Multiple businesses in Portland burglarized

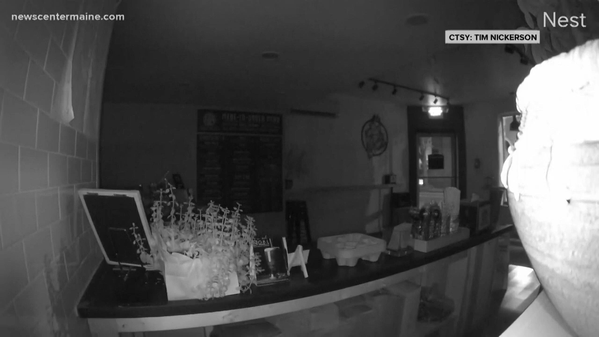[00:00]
And take a look at this surveillance video from a business owner in Portland. It shows a man breaking into a register at Main Juice Company with a pry bar, stealing $600, then apparently pouring liquid all over the register. This is just one in a string of burglaries at restaurants and businesses in the city. Police are now investigating. The Press-Herald reports there have been at least half a dozen in the last three weeks.